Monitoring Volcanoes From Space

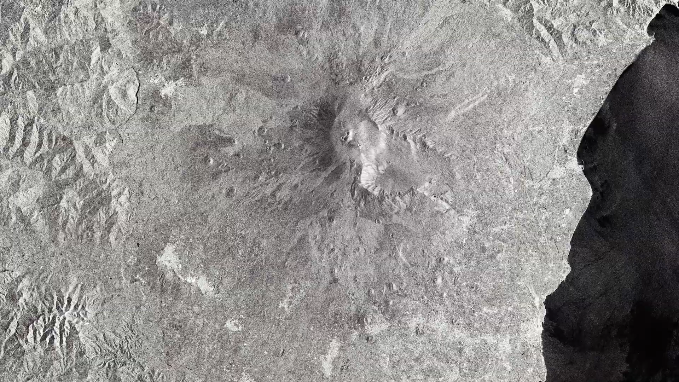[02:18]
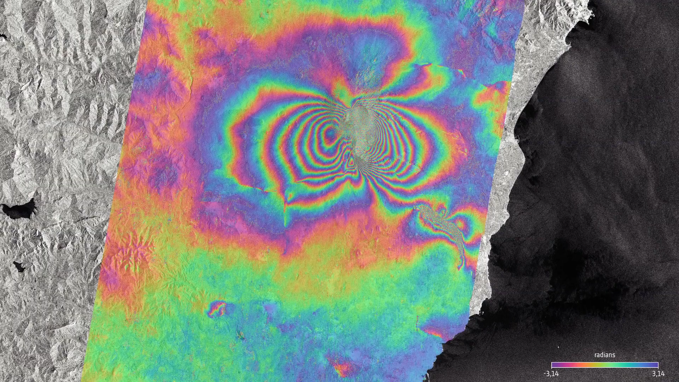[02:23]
Interferograms compare data from multiple radar acquisitions and allow scientists to map ground displacement. Satellites also provide information on how much the ground lifts or sinks.